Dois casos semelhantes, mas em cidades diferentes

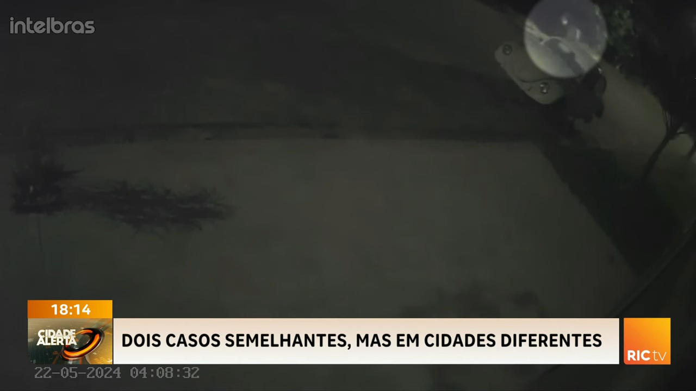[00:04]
que não é um negócio fácil de ser carregado, nem de ser escondido, olha aí. De longe uma câmera flagra a dupla de ladrões indo em direção a casa escolhida como alvo. Quatro minutos depois, eles já estão invadindo o imóvel.
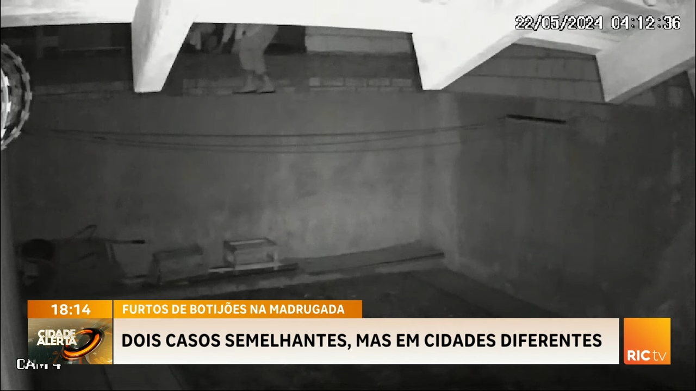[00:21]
Um deles pula o muro e consegue ter acesso ao quintal. Mas antes de ir atrás de alguma coisa para furtar, ele tira os chinelos e entrega para o comparsa, que fica sentado no muro só vigiando. Foi nessa hora que a cachorrinha da família começou a latir. Aí eu abri a câmera para ver no aparelho aqui,